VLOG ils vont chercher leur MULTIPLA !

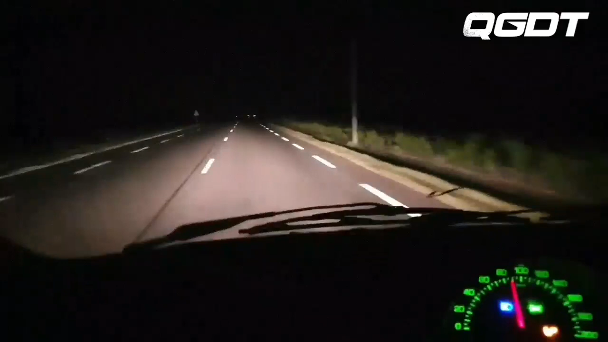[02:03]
Alors voilà, je me trouve actuellement au volant de mon Fiat multiplat. Il y a actuellement 3 places à l'avant. La sensation de vitesse est incroyable. Je suis à 100 km/h, j'ai l'impression d'être à 100 km/h. Ah, c'est vraiment dingue. En plus, il y a 3 places à l'avant. C'est vraiment une belle acquisition. Alors, on va devoir s'arrêter parce que j'entends un bruit de disque à l'avant-droit. Et ça m'inquiète un peu. Il y a une aire d'autoroute là, on va s'arrêter. Mesdames et messieurs, j'ai l'honneur de vous présenter notre Fiat multiplat.
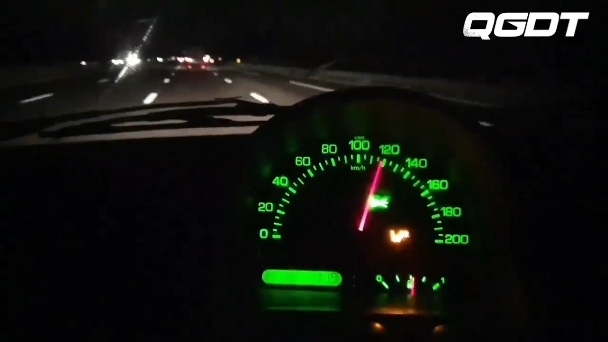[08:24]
Mesdames et messieurs, je vais procéder au premier dépassement avec mon Fiat Multipla. Ah, ça freine. Oh, il y a un léger bruit. Je sais pas si vous entendez le bruit de freinage. Ça vibre un petit peu. Ça doit être la vis manquante sur l'étrier, encore une fois. Ah, ce qui est vachement bien sur les Fiat Multipla, c'est-à-dire que là, je suis à 120. Et vous pouvez voir en bas, 120.
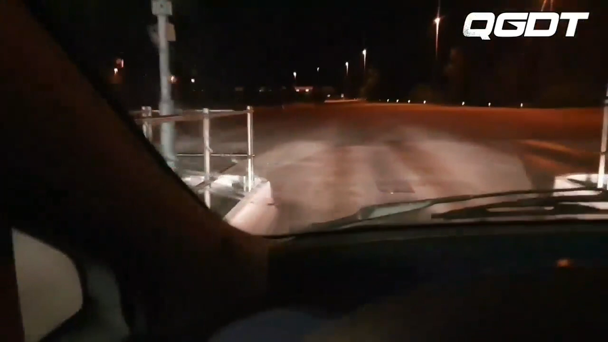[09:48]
Mais quelle accélération! C'est dingue, je suis satellisé. 150.